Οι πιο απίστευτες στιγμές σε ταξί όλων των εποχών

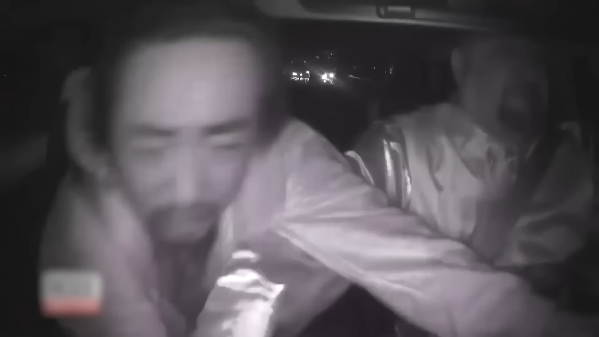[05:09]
Μετά από μία σφοδρή πάλη που διήρκησε αρκετά λεπτά, ο Κάστρο κατάφερε να επικοινωνήσει με την αστυνομία.